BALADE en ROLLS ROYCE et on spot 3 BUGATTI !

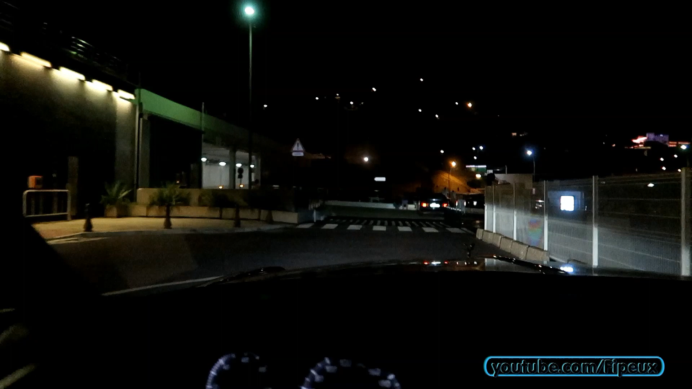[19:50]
C'est une expérience hein, genre c'est pas conduire une voiture comme ça, genre une Rolls Royce. C'est à part. Vraiment, c'est vraiment à part. Rien à voir avec Bentley même. On ressent rien là.
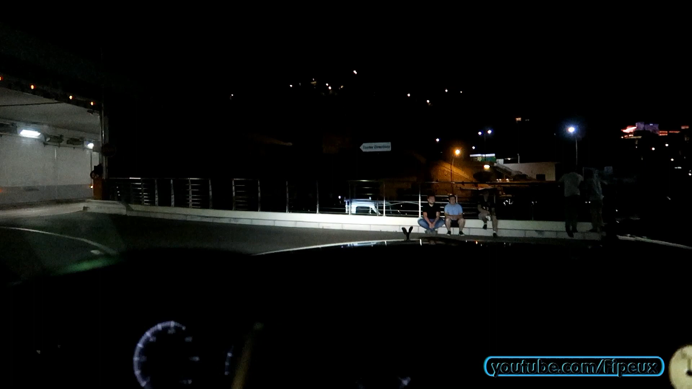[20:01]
Je viens de passer sur des trucs. Je n'ai rien ressenti. Là, il y a la fourrière de Monaco. J'irai vous filmer ça une autre fois.